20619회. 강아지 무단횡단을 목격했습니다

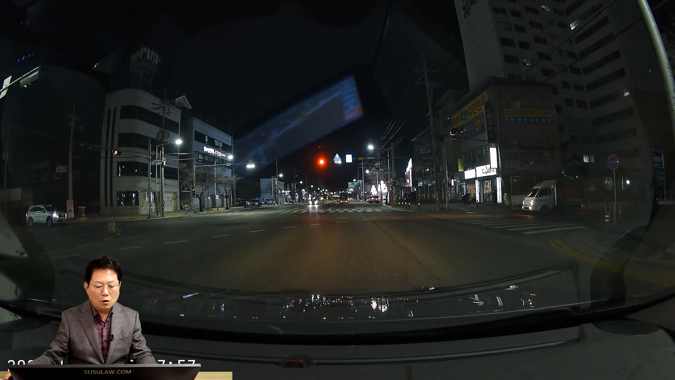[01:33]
뭐야? 어... 어... 어... 예... 다시요? 가로등이군요. 가로등이군요. 가로등이군요. 저기 강아지 한 마리가?
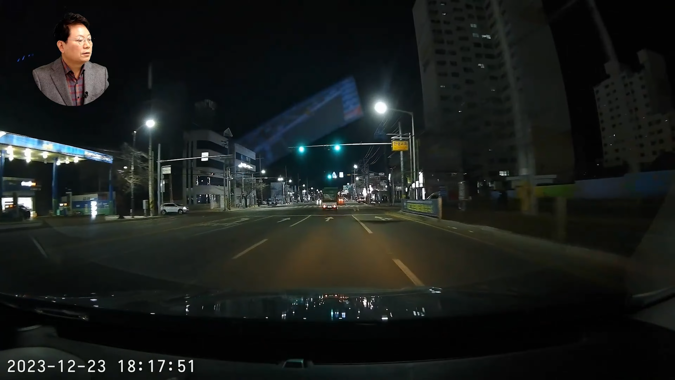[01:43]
어... 어이구... 예... 다리가 좀 불편해 보이네요. 강아지가. 다리 한쪽을 전해요. 트럭이 오니까 비켰다가 블박차 오니까 잠깐 주춤했다가 블박차 속도 줄이니까 건너가네요. 다리가 안 좋은 강아지가 무단횡단 하는데 무리하게 마구 달려가지 않고 처음 안 될 것 같더니 다시... 트럭 때문에 다시 되돌아가다가 제가 제 차를 보고 참 몸짓하고서 제 차의 속도 줄이 있는 걸 보고 건너가네요.
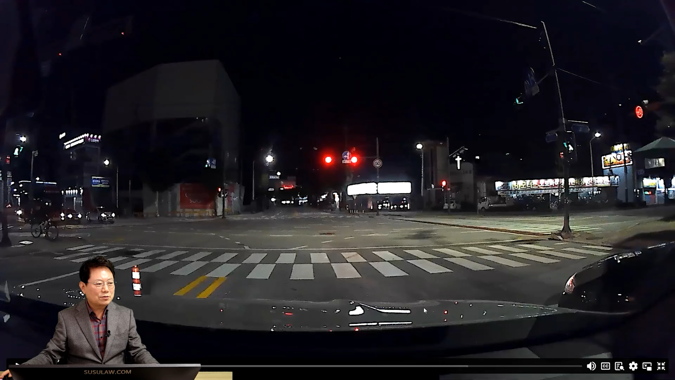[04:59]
가끔 이런 강아지도 있습니다. 보실까요? 오른쪽에 저 강아지. 예전에 한 번 보신 건데 제가 한 번 더 보여드리는 겁니다. 제가 한 번 더 보여드리겠습니다. 네. 그다음에 여기 또 오토바이 오잖아요. 오토바이, 조그만 여기요. 여기 교통섬 옆에. 여기 오토바이 오니까 여기서 어떻게 가겠어요, 개가.